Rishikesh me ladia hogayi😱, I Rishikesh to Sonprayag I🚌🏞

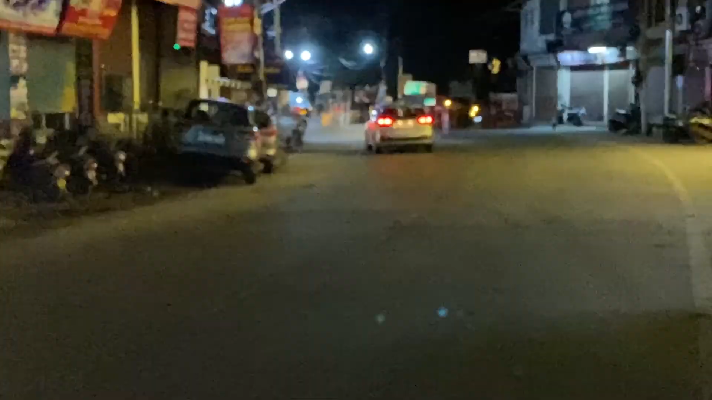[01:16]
वो जो राइट है हम लोग वहाँ से ऊपर से आए हैं,